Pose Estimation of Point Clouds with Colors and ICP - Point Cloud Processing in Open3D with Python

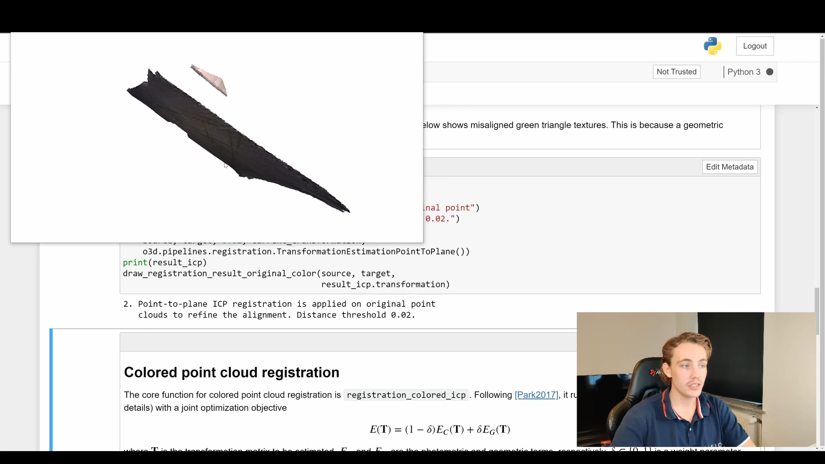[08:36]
see here that the two point cloud is actually aligned but now we can see here that they are not perfectly aligned in the colors we have only aligned them in the 3d geometry right now we can see that all the points lay on top of each other but we can see that we have still have some
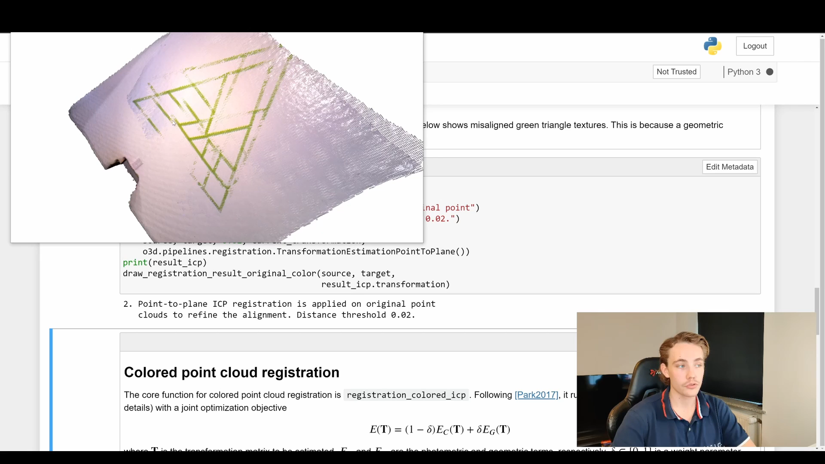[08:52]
screwed here like it is still not exactly on top of each other even though the point clouds are now combined we can see that the green lines here is not on top of each other because we're not using global
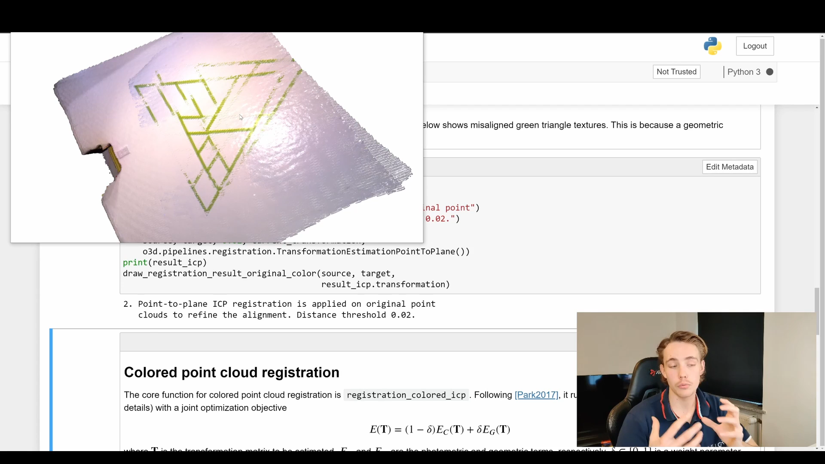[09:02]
registration with color yet we're just using the standard icp that we went over in the previous videos so now we're going to do it with colors together with the geometry so now we have much
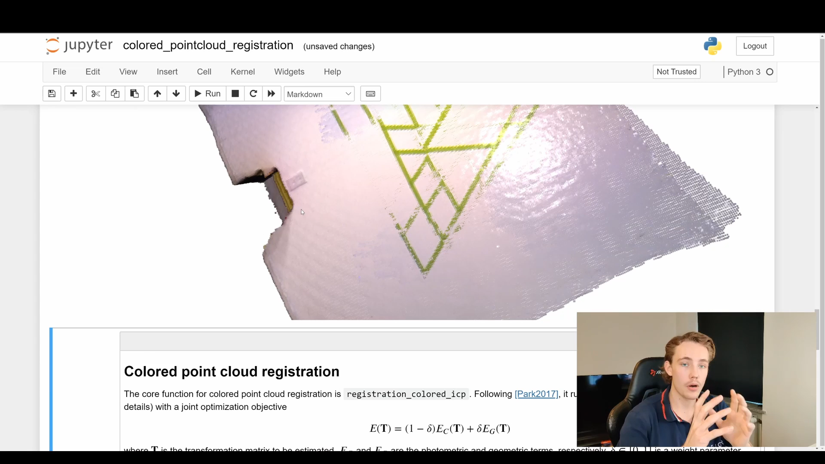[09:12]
more information about each of the individual points in our point cloud and now we'd like like be able to align all these lines here together with all the points in our point cloud by